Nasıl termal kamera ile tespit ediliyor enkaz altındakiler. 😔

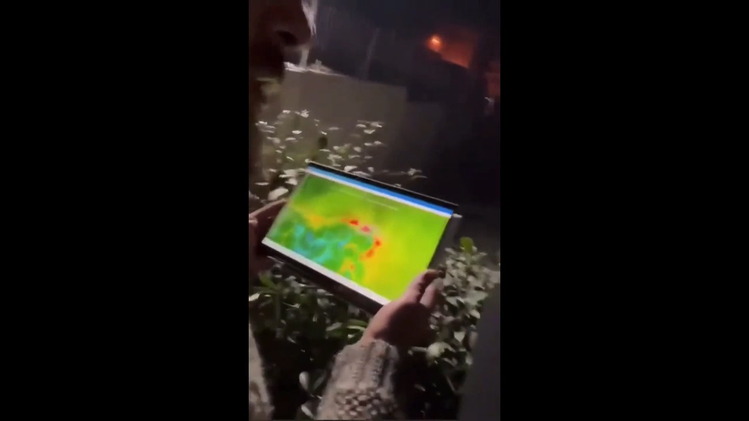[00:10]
kalabalık grup. Abi şunlar grup nedir yakayım? Gruptan ziyade ölmek üzereler. Ucuzlar çokmuş.
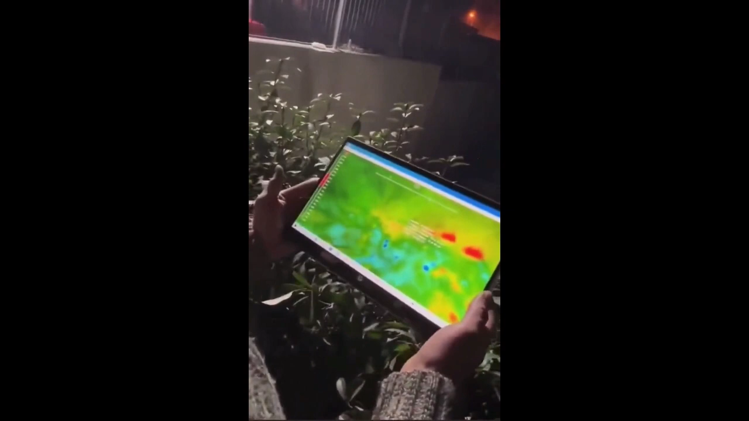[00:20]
Şu 3 kişi var. Bak biri şurada. Dur. Biraz nazarı görsen.
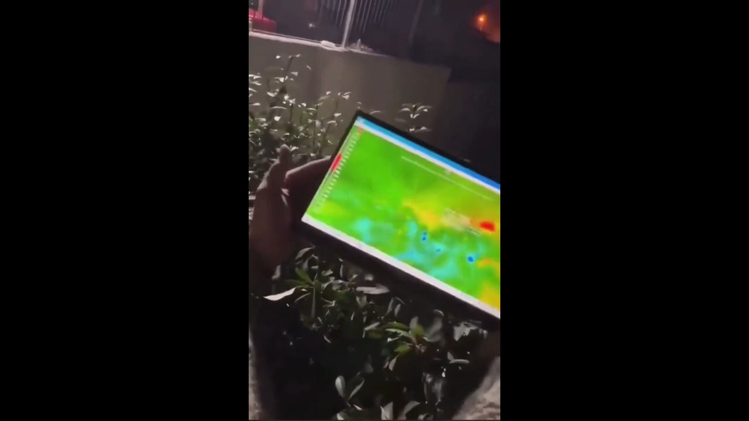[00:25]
Biri şurada. Ben nazarı çekeyim. Tam direğin altında kaç metre? Biri şurada. 4 metrede. Evet. Bana uzaklık